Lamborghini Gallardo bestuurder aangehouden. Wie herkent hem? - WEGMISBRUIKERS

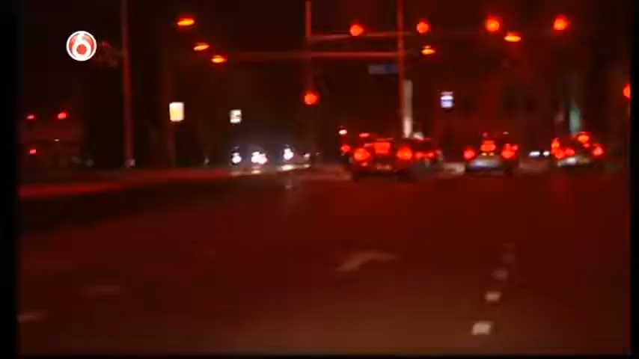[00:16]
En wat wil je ook met 500 pk onder de motorkap? Oh, wat een geluid hier.
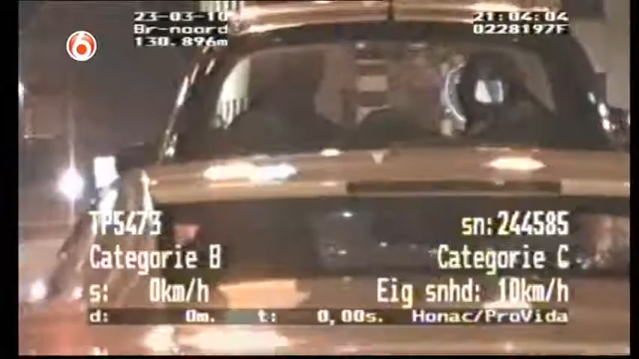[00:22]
Oh, hè. Jongen, jongen. Ja, zulke racemonsters komen we niet elke dag tegen. En zodra de Lamborghini-bestuurder ruim baan krijgt... ...is er maar een klein beetje gas voor nodig om de videowagen helemaal weg te rijden. En dan houdt hij zich nog in. Ik heb hem nog niet helemaal door.
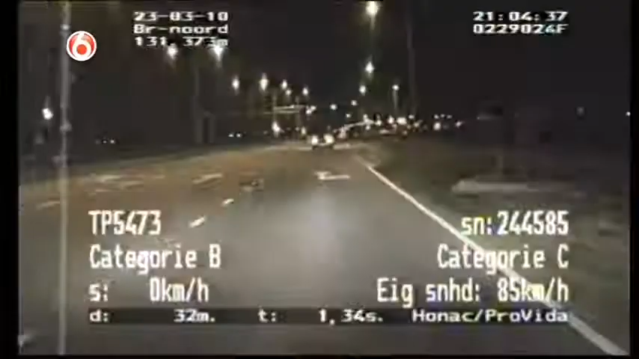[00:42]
Ik kan er geen mening doen, maar... ...dat is voor een indicatie. Maar dat hebben we al, sowieso. En dan overschrijdt deze bestuurder een doorgetrokken streep. Buitenbochtje. Ja, 83.
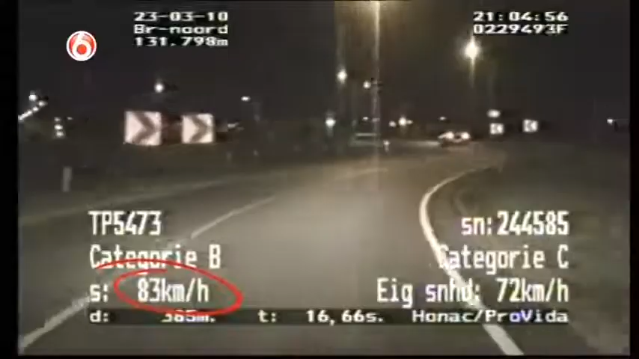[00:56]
Nadat de bestuurder zich door de werkzaamheden heeft gewurmd, ligt de weg in principe voor hem open. Ja.
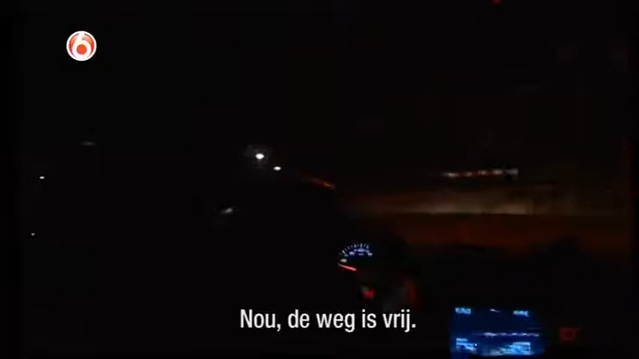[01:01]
De weg is vrij.
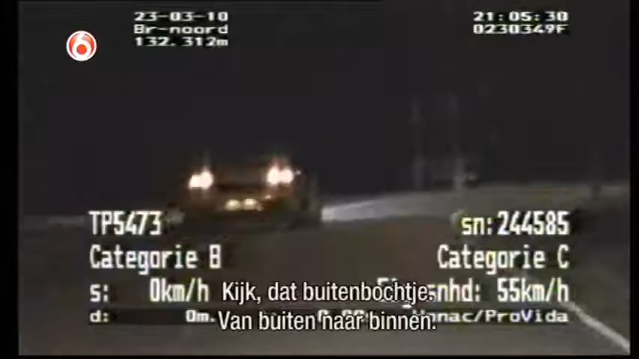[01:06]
Kijk, buitenbochtje. Buiten naar binnen. En dat blijft hangen.
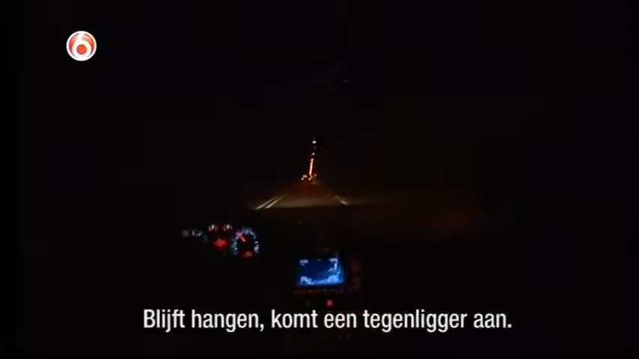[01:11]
Dan komt het tegenligger aan. Jongen, wat een power zit erin, zeg. Zeker weten, en dat blijkt wel als de bestuurder zijn voorligger ver achter zich laat. Doe een traject, hè? Ja. Allemaal meiden.